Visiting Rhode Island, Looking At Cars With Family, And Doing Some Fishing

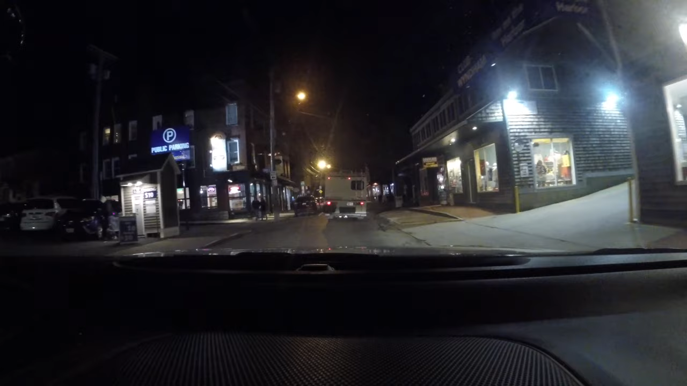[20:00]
Down here is just like a bunch of shops that you can walk in and out of. little pizza shops and souvenir shops and things like that. Like I said before, this place has a lot of history, so there's always something to do here in Newport, Rhode Island. I don't care what walk of life you're from, you can make a great day out of it.